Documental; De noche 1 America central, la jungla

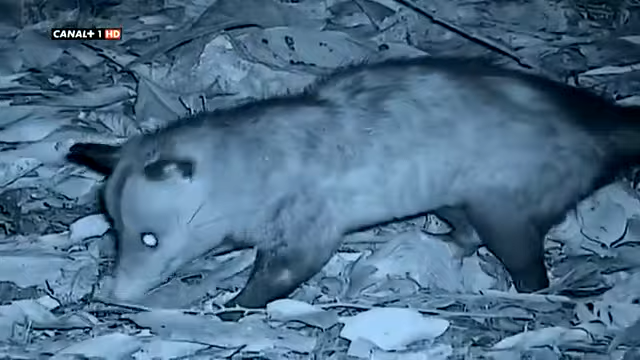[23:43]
No veo que es. Es pequeño. Es un lugar muy rico para las zarigüeyas. Literalmente baja del árbol y encuentra algo de comer en el acto. Las zarigüeyas comen casi de todo.
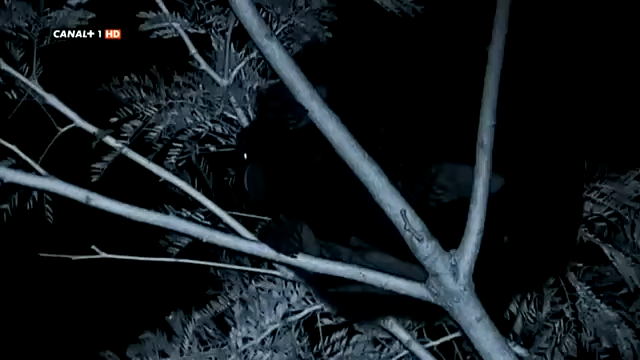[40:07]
Los monos aulladores son unos de los animales más ruidosos del planeta.
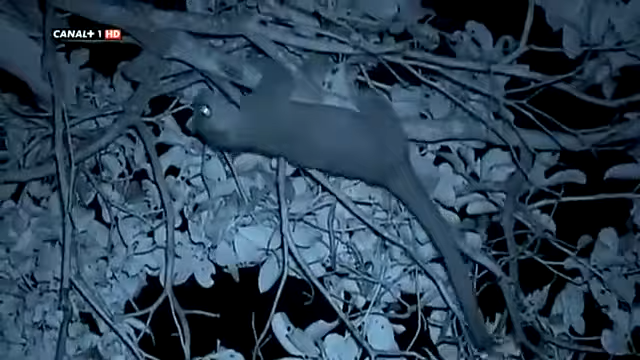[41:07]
El quincayú está especializado en árboles y también en la oscuridad.
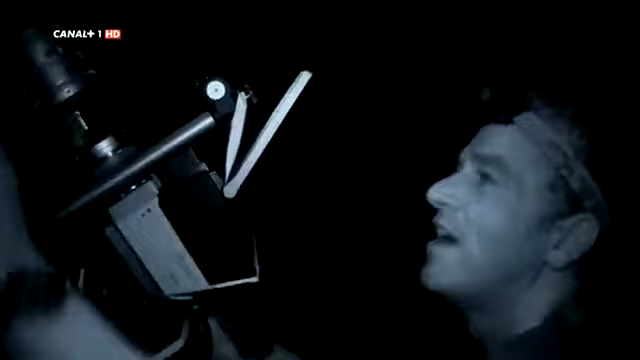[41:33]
Los quincayúes salen de noche cuando hay poca competencia por la comida. Todo su sistema biológico está preparado para la vida nocturna en los árboles.
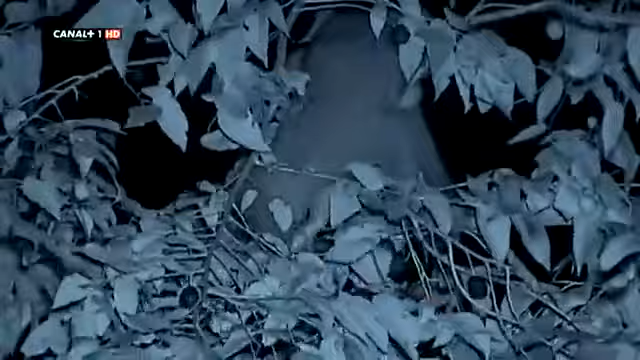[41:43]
Ojos grandes que le ayudan a ver con poca luz.
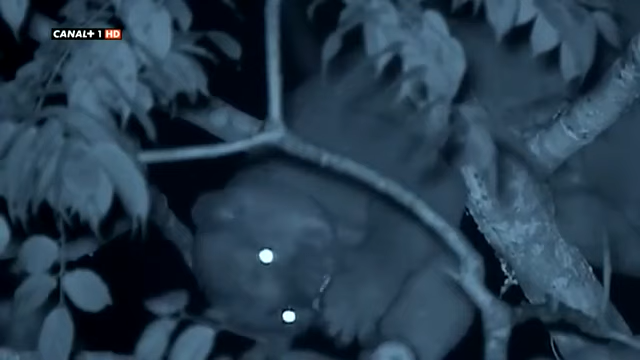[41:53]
Ahora bien, su sentido más relevante es el olfato que utilizan para orientarse en la noche cerrada.
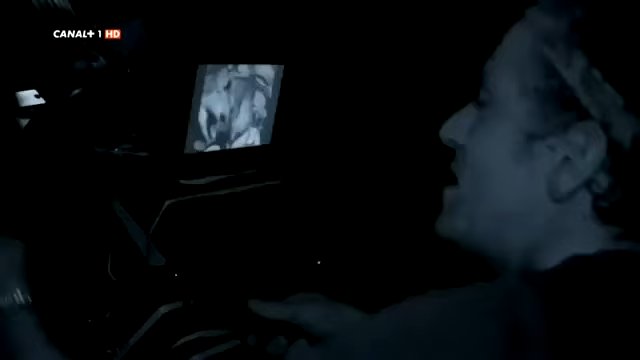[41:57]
Dispone de glándulas olfatorias en la cara y una amplia porción de su panza que pueden usar para dejar un rastro permanente de olor en el árbol.
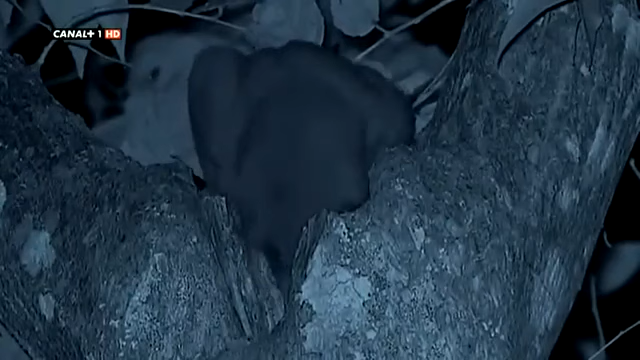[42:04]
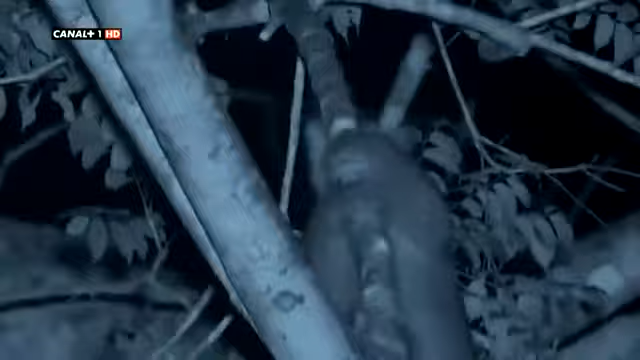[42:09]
Su rastro oloroso marca todas las rutas que toman de manera que nunca se pierden en la oscuridad.
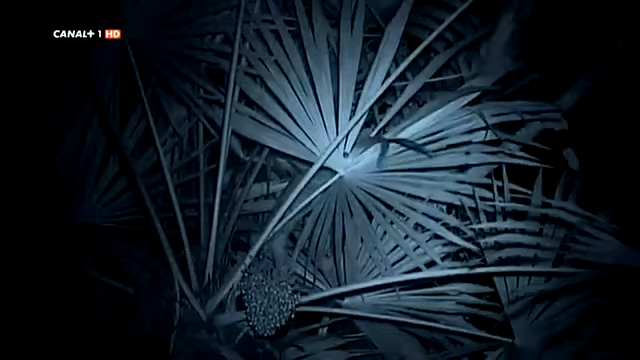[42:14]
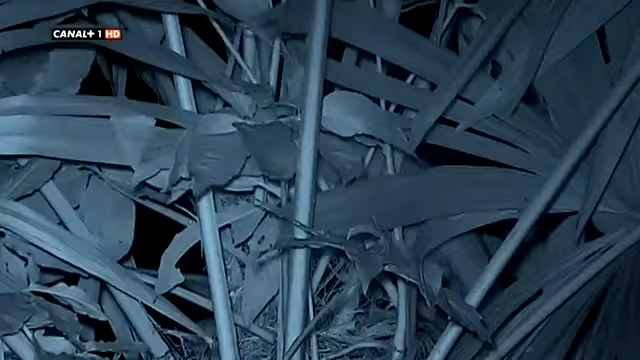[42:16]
¿Sabes qué está haciendo? Parece que está alivando la humedad de las hojas.
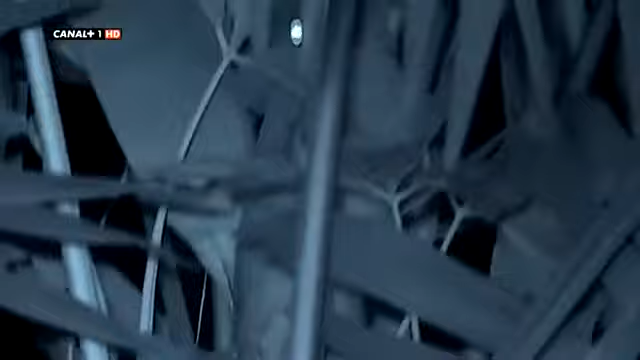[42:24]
Así pues, este animal no tiene razón alguna para bajar al suelo.
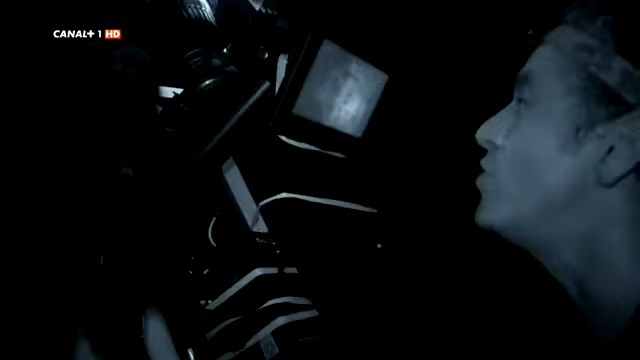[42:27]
Para un quincayú la tierra simplemente significa peligro.
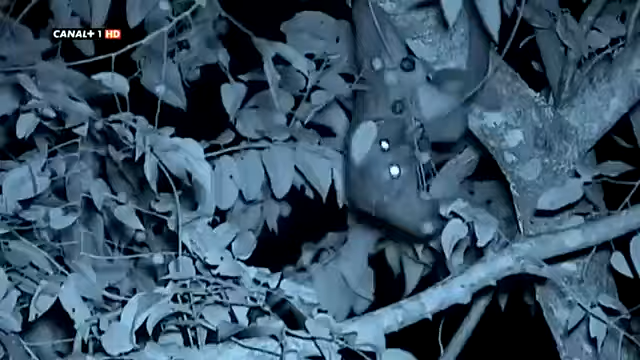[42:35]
Mira de eso. Está colgando totalmente boca abajo.
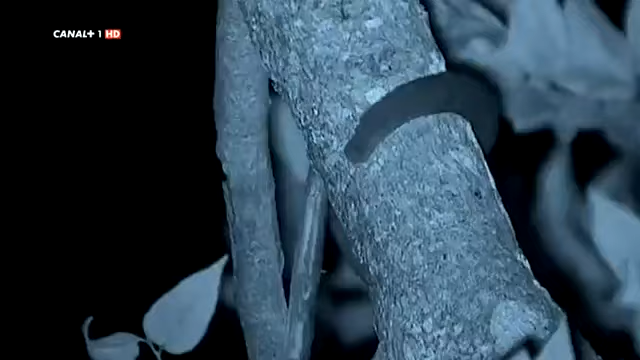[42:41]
Algo que le es posible solo gracias a su enorme cola prensil.
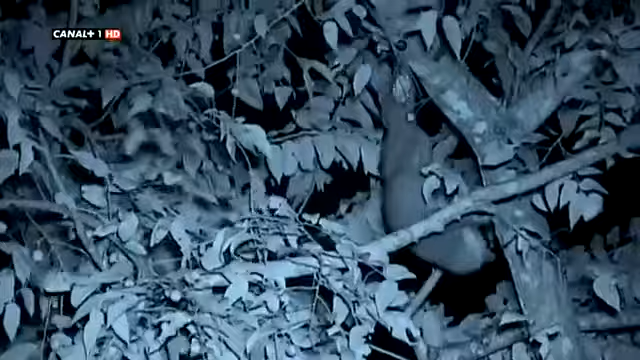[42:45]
Se puede ver lo flexible que es. Pues imaginaos cómo será coger fruta en estas ramas larguiruchas. Hace falta poder estirarse y contonearse. El quincayú lo puede hacer con mucha facilidad. Parece de goma.